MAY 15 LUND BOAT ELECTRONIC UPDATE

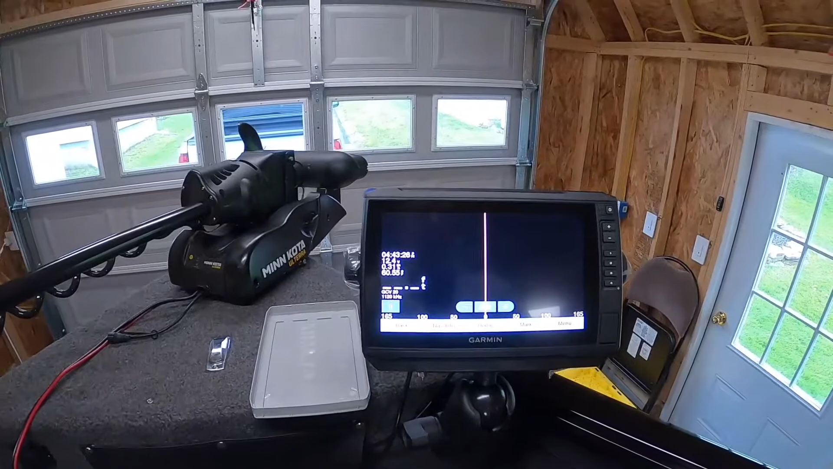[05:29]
It's got side view, which is not going to really show you anything right now because I'm not in the water with it.